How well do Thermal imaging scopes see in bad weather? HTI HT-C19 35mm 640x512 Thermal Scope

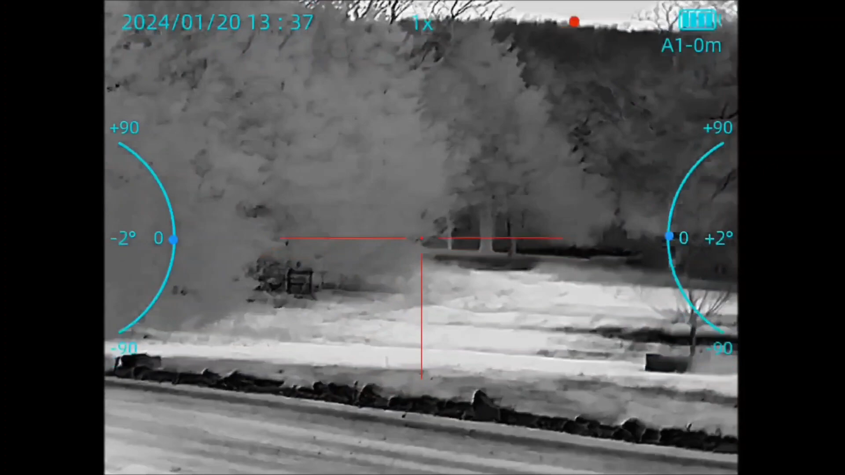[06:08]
All right, so like before I'm going to show you what the pretty version looks like under ideal conditions
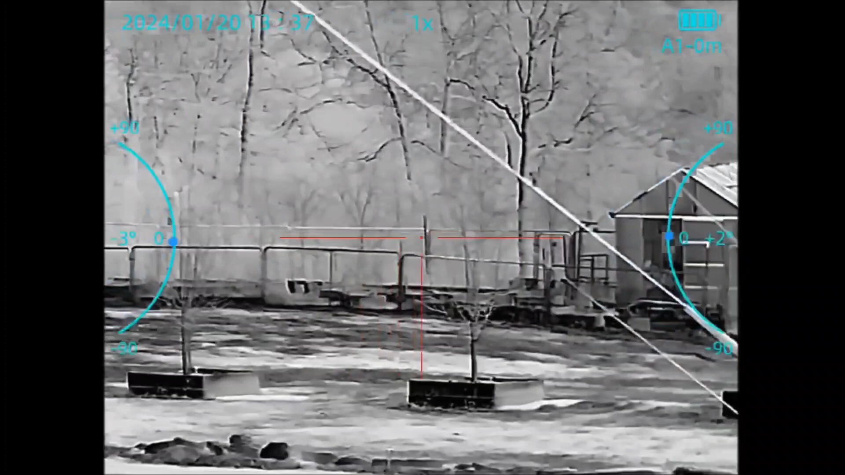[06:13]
a couple of days ago during the daytime um temperatures I want to say if I remember correctly were
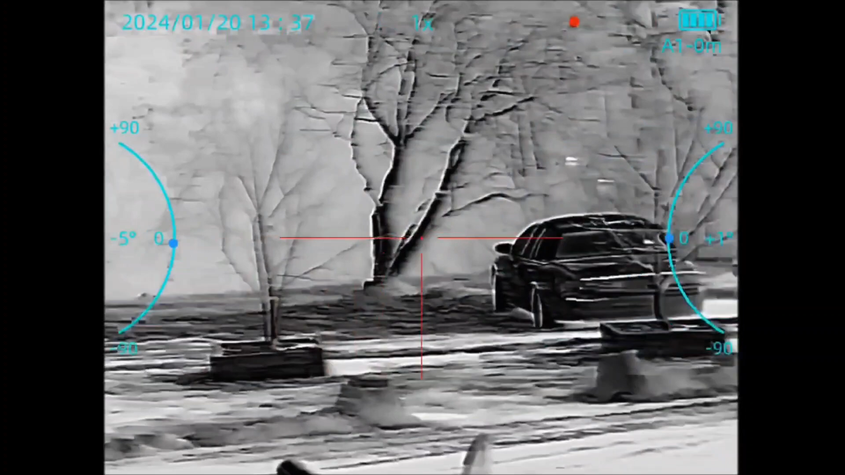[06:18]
in the mid-20s um, so yeah
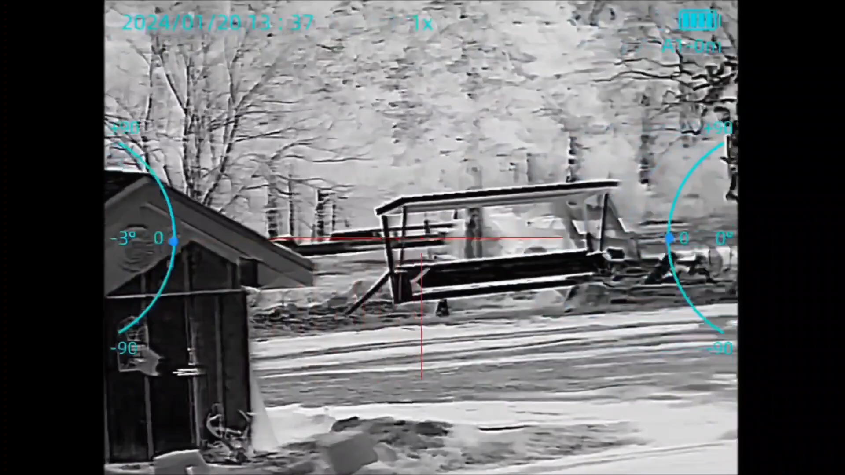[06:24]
Beautiful right low humidity low to no humidity
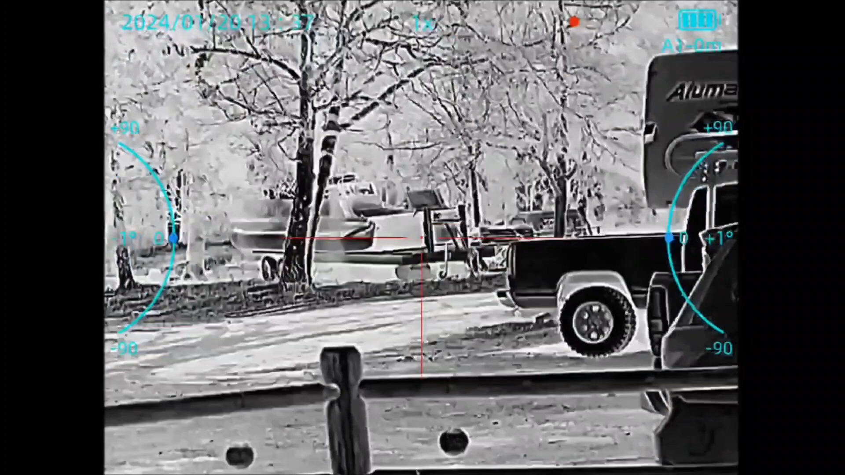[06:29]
This is the uh Misty view of the front yard
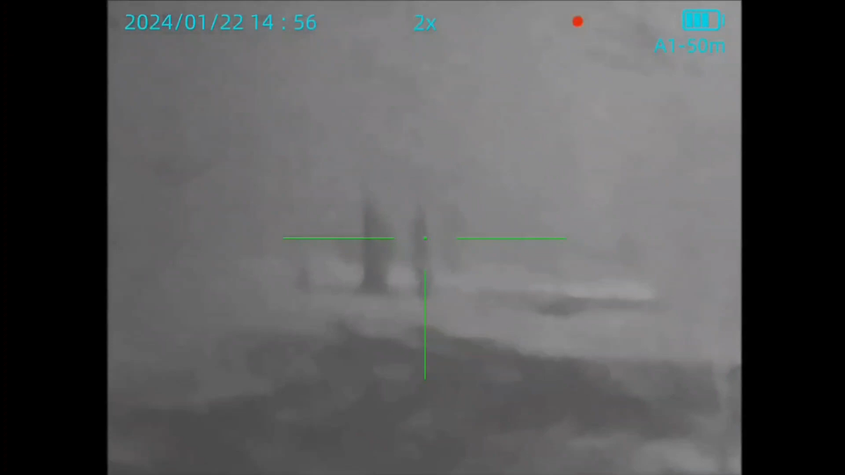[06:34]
these trees are between 90 and 100 yards away. So 95 to 97 percent humidity.
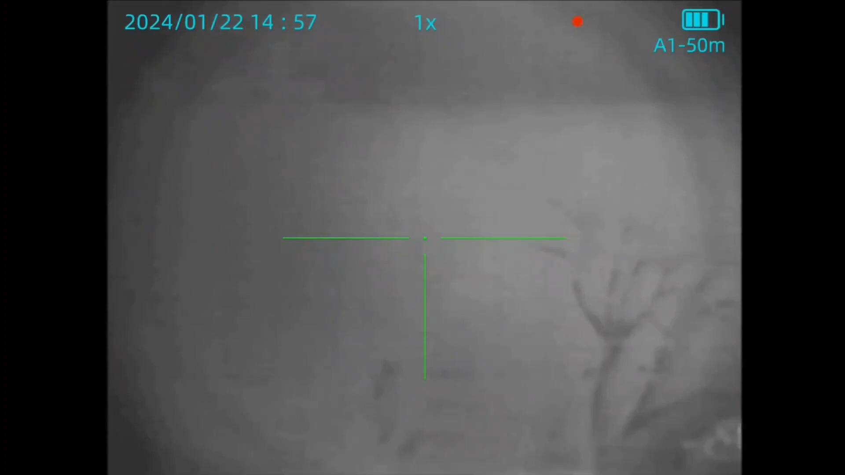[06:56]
Not so ideal conditions with those thermal scopes they've always been
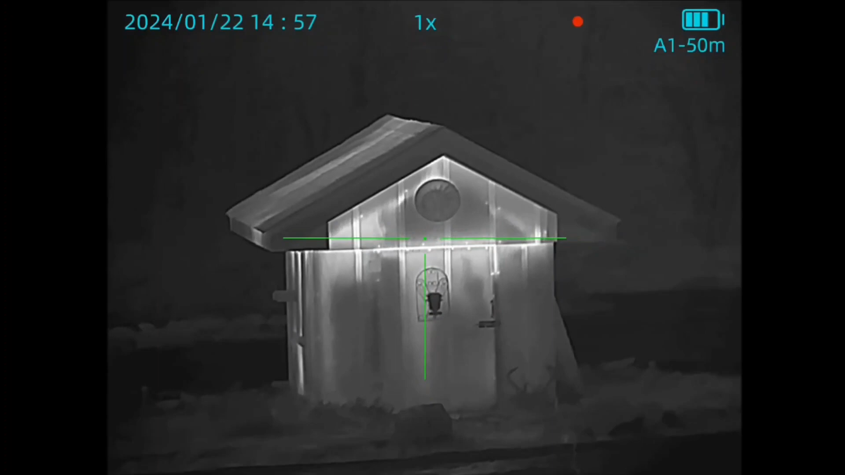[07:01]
beautiful images well Like the ones that I was showing you of this one
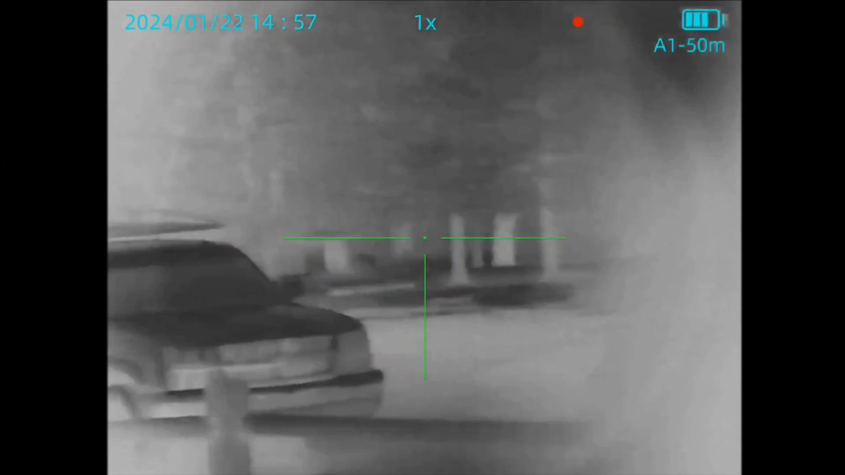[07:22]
White hot seems to work best in these weather conditions right now again you know, it's raining outside so
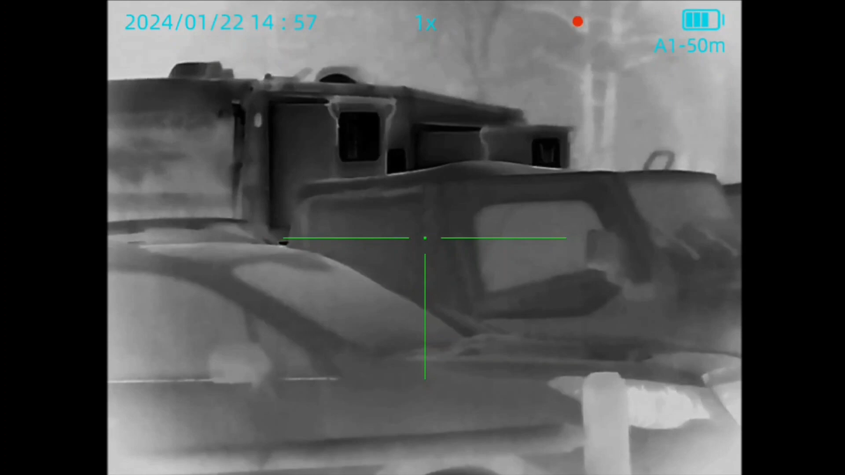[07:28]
um The different color palettes, you know
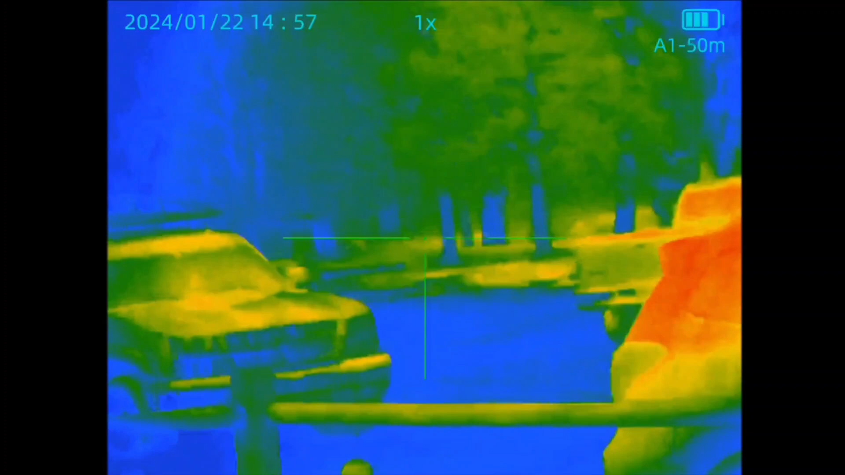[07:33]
They don't seem to do a lot to make the background the trees stand out or pop any it seems to be white hot
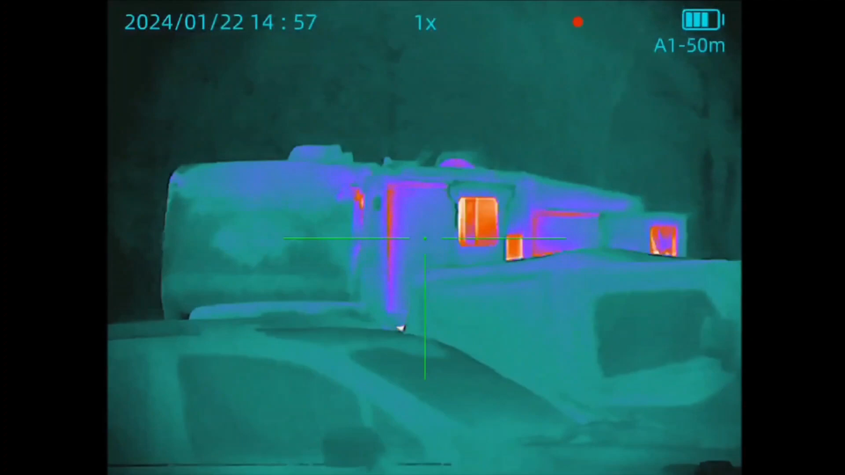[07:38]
does the best here so
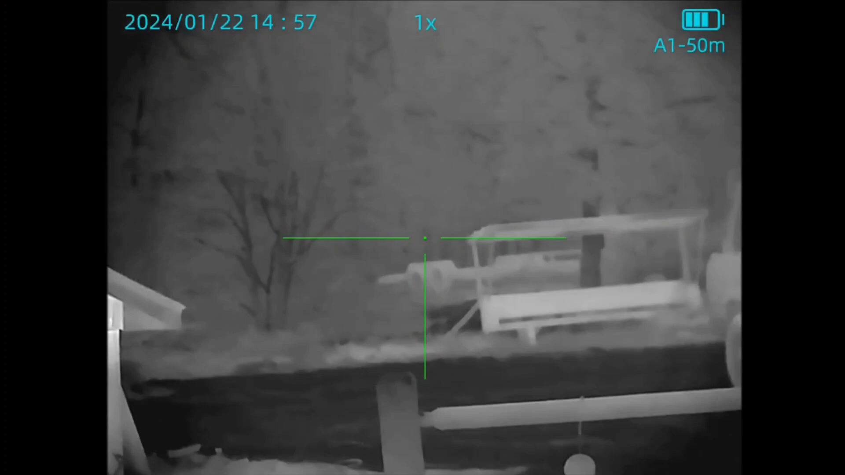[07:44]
I favored black hot well now i'm favoring white hot in these Um, you know You know adverse weather conditions so
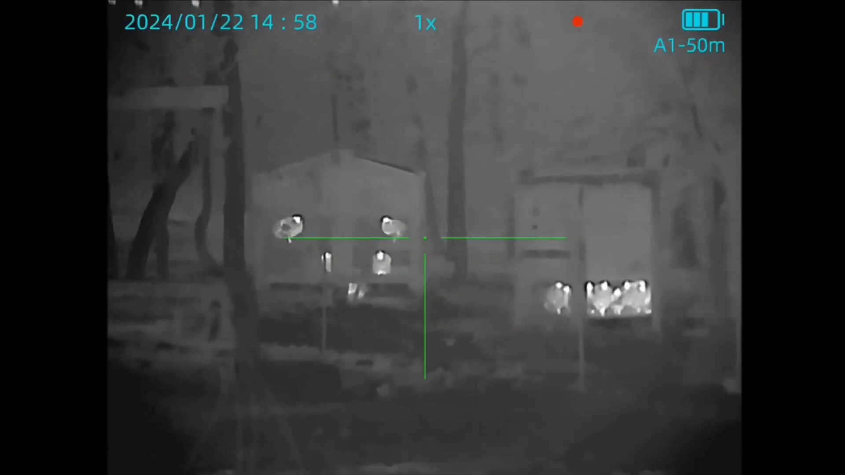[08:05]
too So again white hot with the chickens stand out beautifully Even though there's some definition lost and
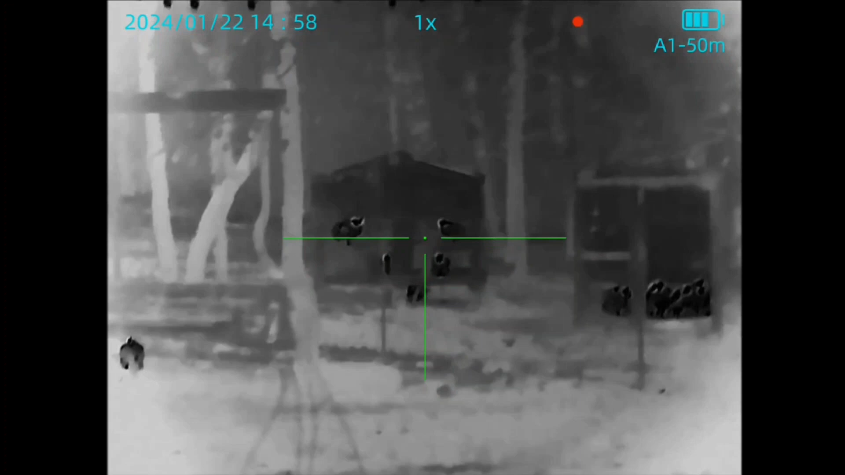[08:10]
clarity on the chicken coops themselves the birds
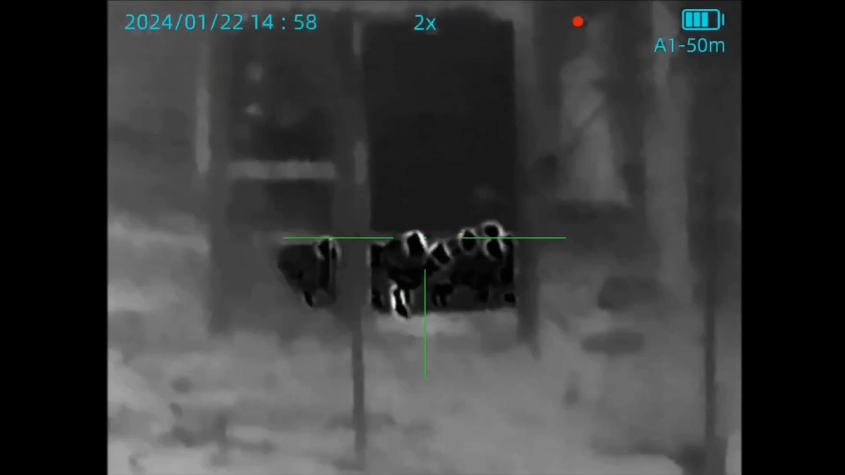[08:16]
in the misty woods are really popping so not bad
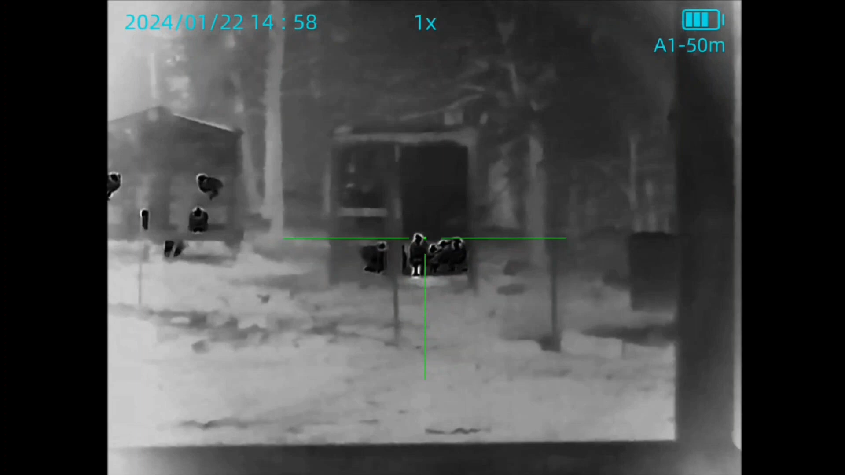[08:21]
Even though uh picture of the greenhouse is also You know, uh where you can barely see the greenhouse there was a person standing out there.
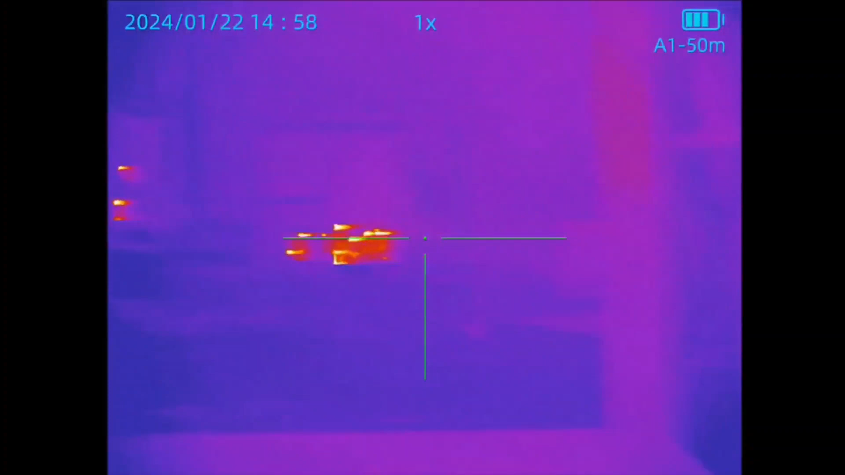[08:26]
He'd light up like the chickens, you know so
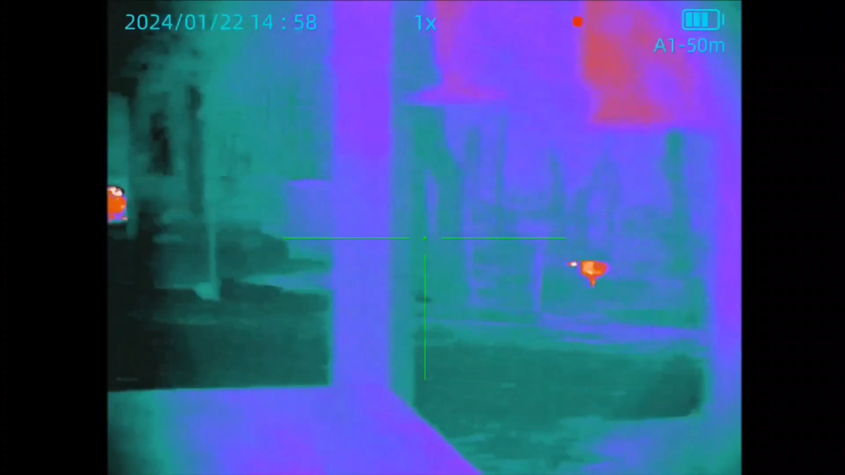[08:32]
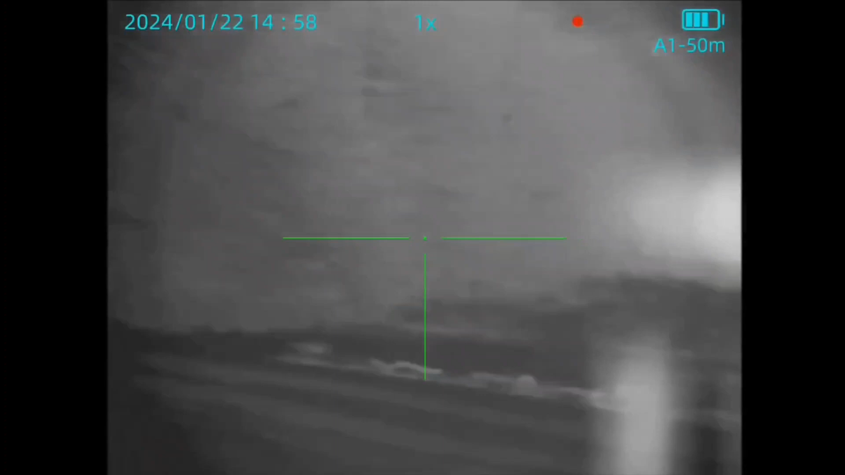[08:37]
If you're a hunter even in these conditions you're still going to be able to see what you're uh what you're aiming at so Like I said,
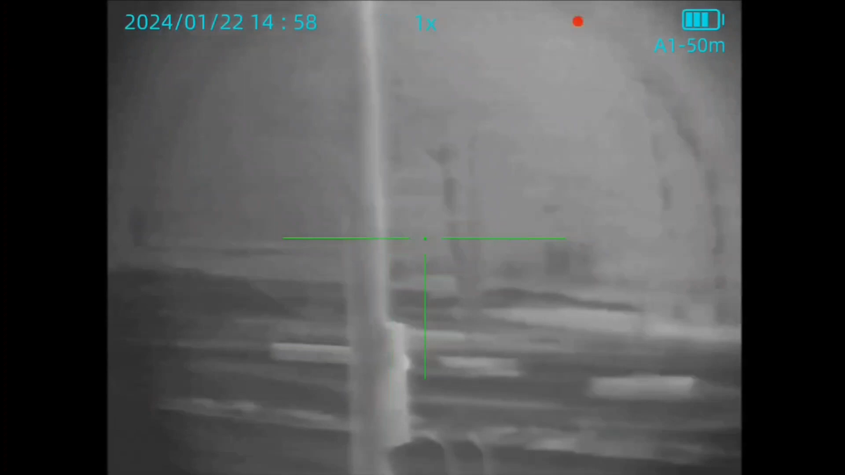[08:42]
it's pretty cool Hti Yeah, they knocked it out of the park for a 640 core for under 1500 bucks.